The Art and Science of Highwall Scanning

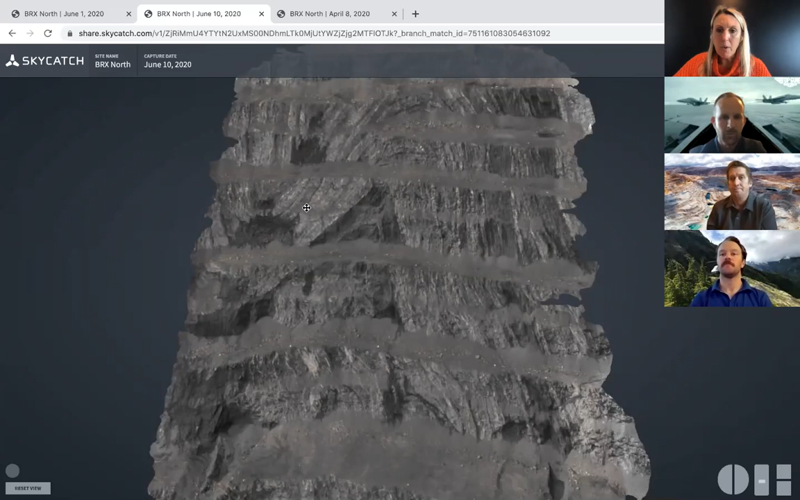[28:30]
do very good terrain following awesome and um one more right now for this is probably more for sean on this particular mesh how many batteries would that have taken to complete in general uh that was a two or three battery flight uh for that one there um i want i want to say three on that one um i don't have the exact dimensions of roughly how much it covered uh but to do that entire wall i think i did uh four different sets of missions over uh three days uh just with the
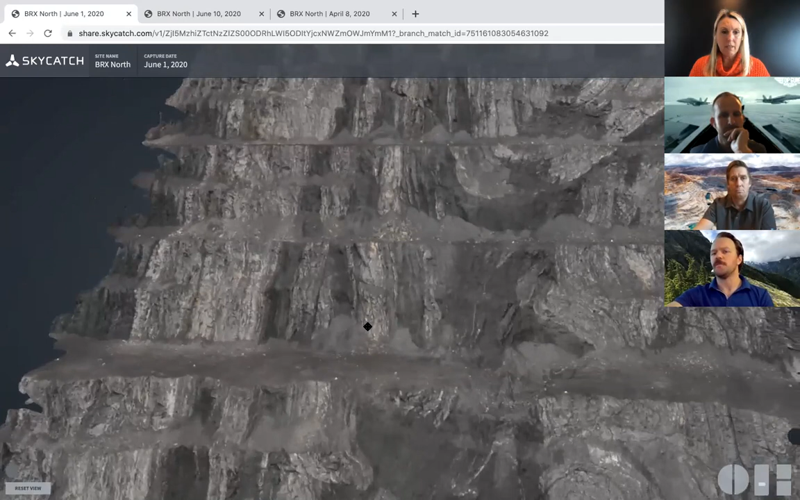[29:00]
amount of time that i had to to be able to spend on there and i wouldn't be on the wall in that area for more than an hour uh to capture that bit that was the time that i had allotted um and then yeah about uh about
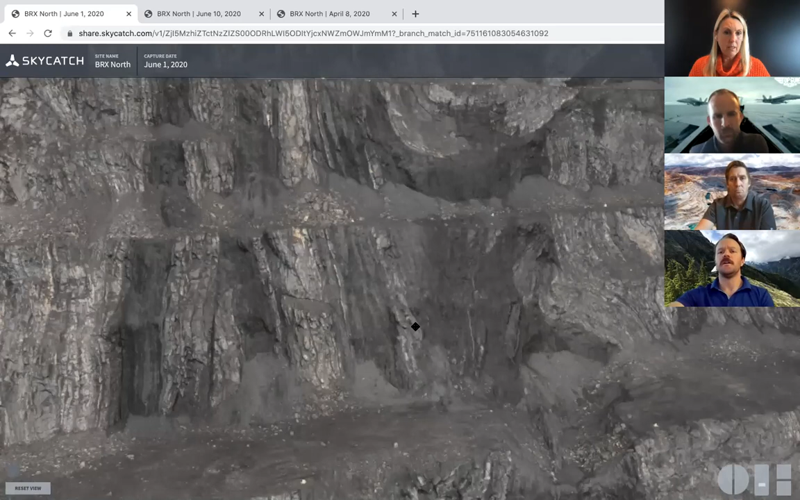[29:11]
a uh two or three battery emission on that and then one more question can you load a 2d ortho photo background map to assist with flight planning polygons to complement the dsm model yes and that's a great question uh it's a really great feature you know a lot of times the satellite imagery in these apps that's used as a background is is either out of date or you've made some recent you know major changes to the train that's what's happening on these mines so really important